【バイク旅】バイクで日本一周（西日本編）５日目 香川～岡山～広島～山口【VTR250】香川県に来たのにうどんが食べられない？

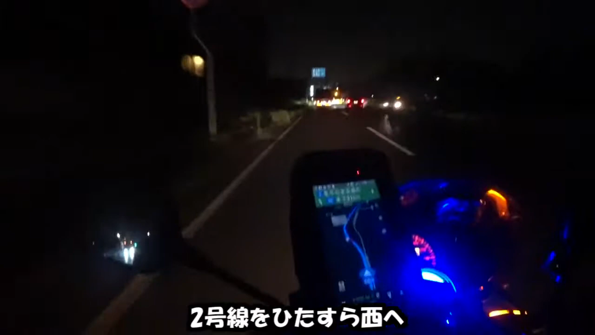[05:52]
広島115キロ、あ、大したことねえな。
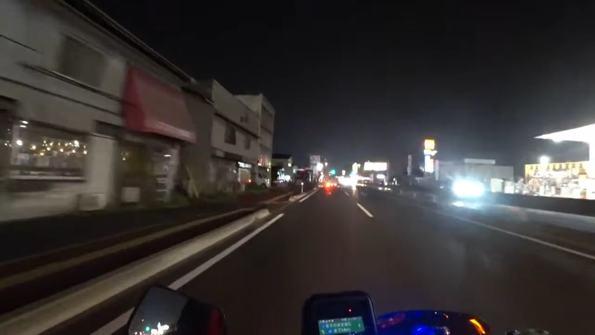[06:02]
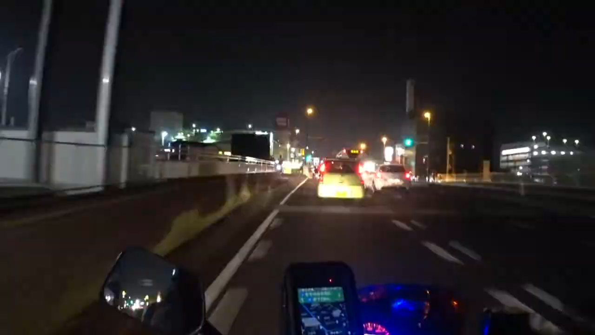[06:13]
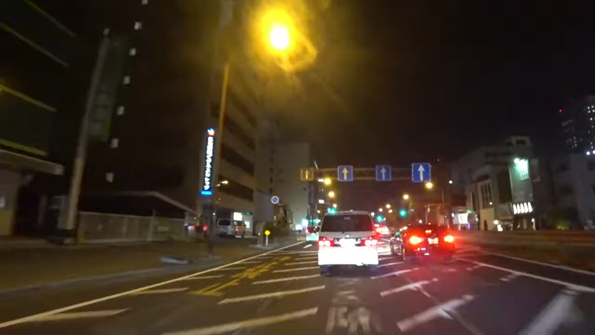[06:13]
広島、それでもう広島に入ったの、まさか。 なぜか下道に案内されました。なぜでしょうか。
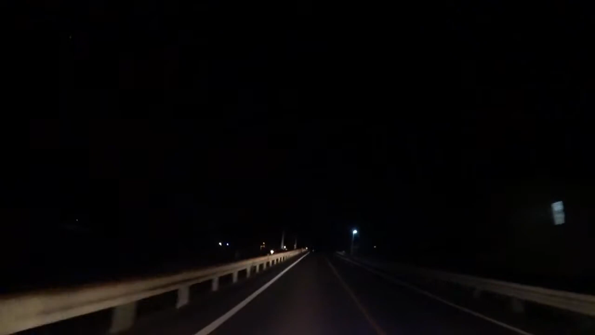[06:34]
全く土地勘のないところでこんな道を走ることになるんだからね。71キロか。
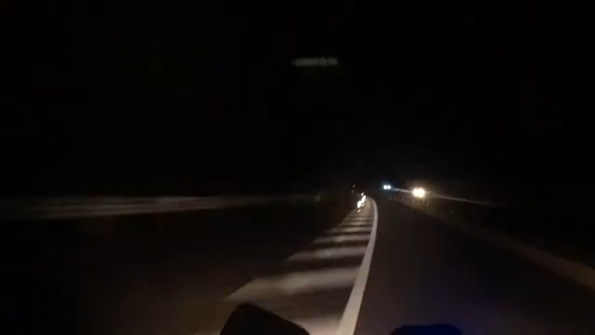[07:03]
470メートル左。まあ減速帯か。やべやべ。すげえ減速帯が。
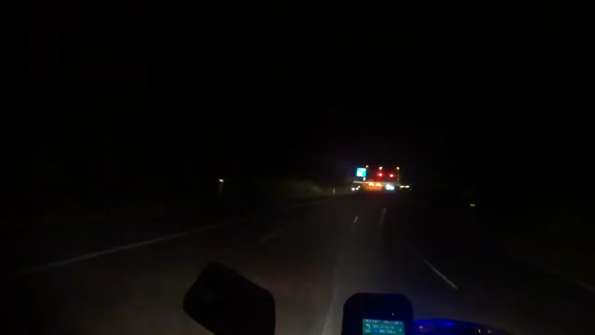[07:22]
荷物が前にずれてきちゃったよ。下関223キロ。めっちゃある。70キロ。勘弁してよ。70キロ。
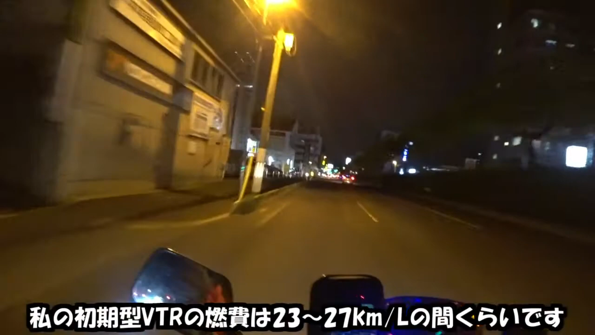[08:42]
さっき190何キロで7リットルだったんで、多分27キロぐらい出たんじゃないですかね。
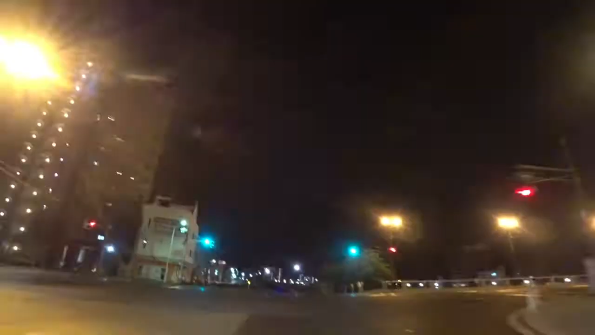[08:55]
そう、路面電車か。